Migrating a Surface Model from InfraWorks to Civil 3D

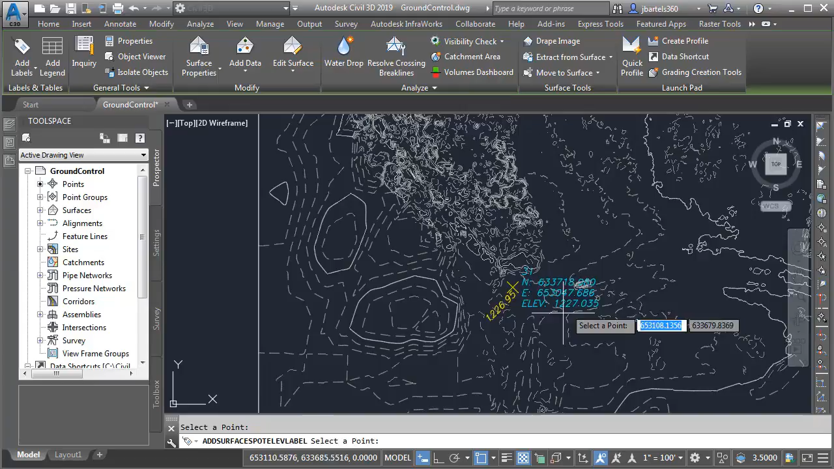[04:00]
Moving over to control point 32, we can see that we are within six hundredths of the actual elevation. Finally, we'll look at control point 33, where we differ from the surveyed elevation by about a tenth.
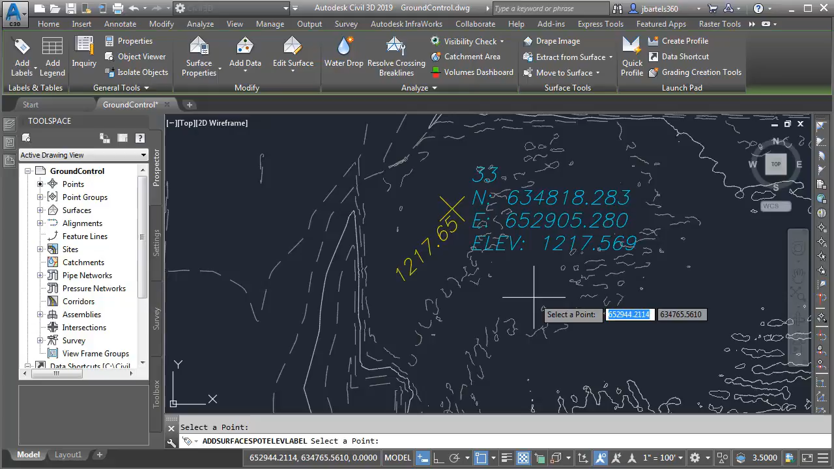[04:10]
When I'm finished, I'll press Escape a couple times, and then we'll do a zoom extents. So, this surface is not perfect, but it's not too bad either. This is probably a good time for me to mention that a surface created from images is not meant to be a replacement for surveyed topography.
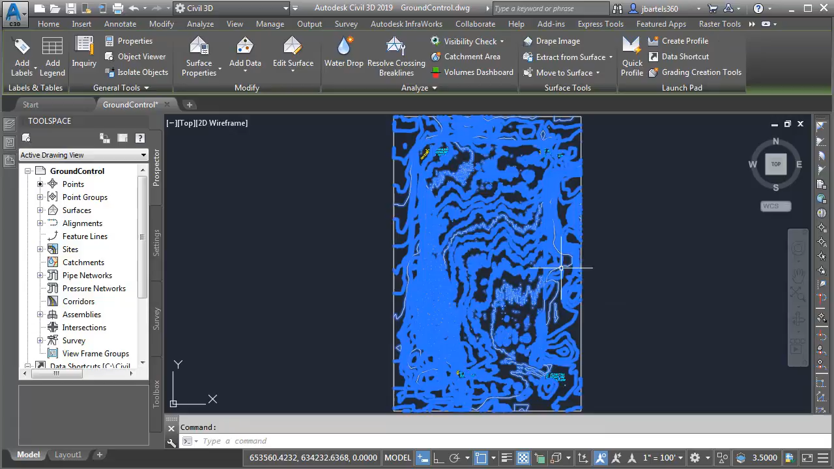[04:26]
Image-based surfaces simply represent another tool that you can leverage in the early stages of a design.
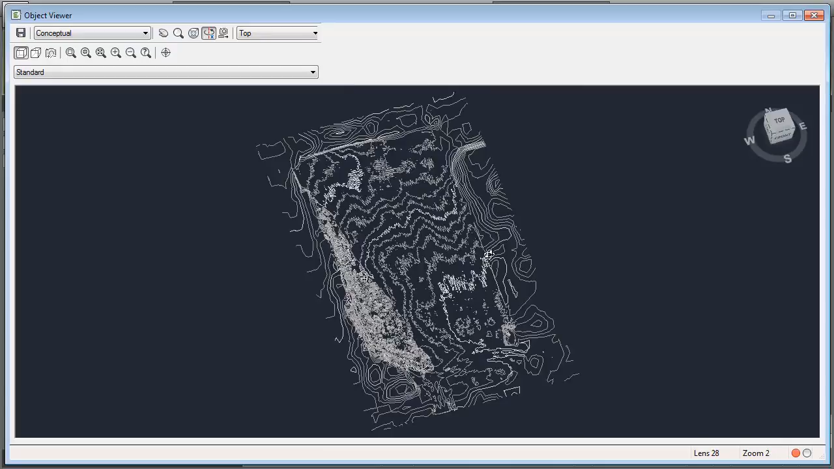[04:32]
When created in conjunction with surveyed ground control points, these surfaces can be a great alternative to a traditional USGS model, providing more detail much earlier,
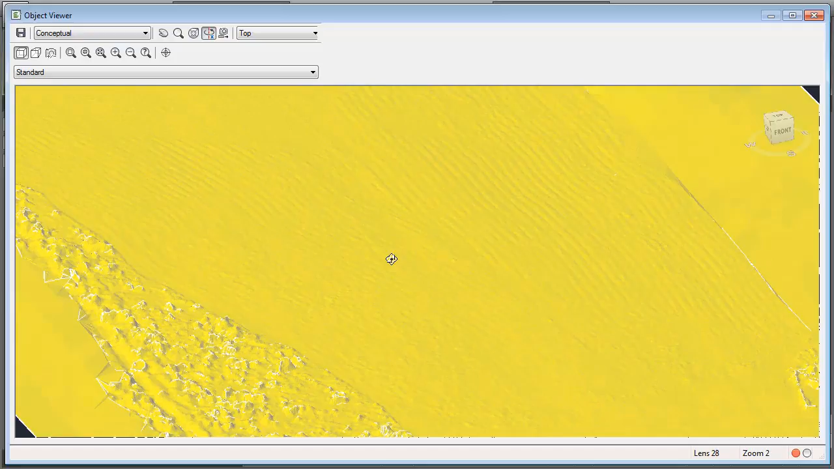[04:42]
allowing you to make more informed design decisions while you await an official topographic survey.
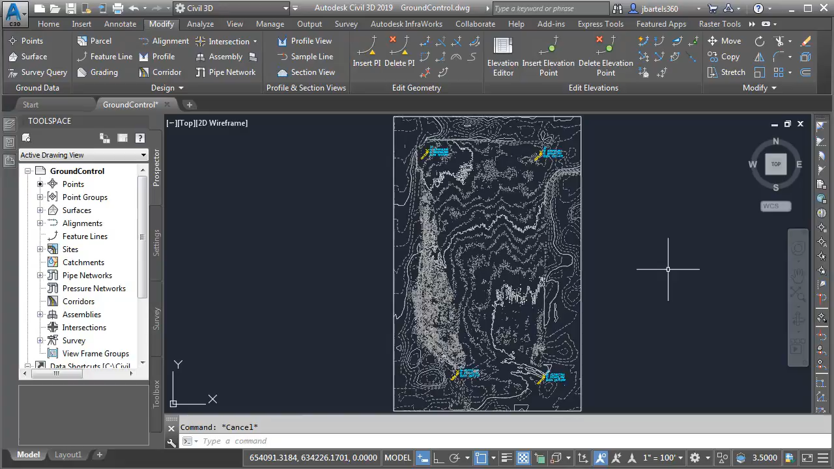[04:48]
Now that we've reviewed the surface, I'm going to turn on the Bing imagery in the area of this site.
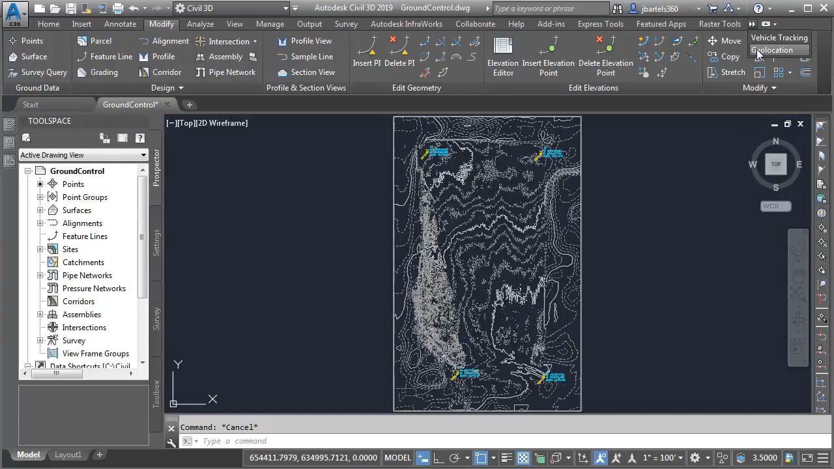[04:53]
I'll do that by jumping over to the Geolocation ribbon tab, and then in the Online Map panel, I'll choose Map Arial. And when I do, you can see the conditions at this site have changed since we started working on this project.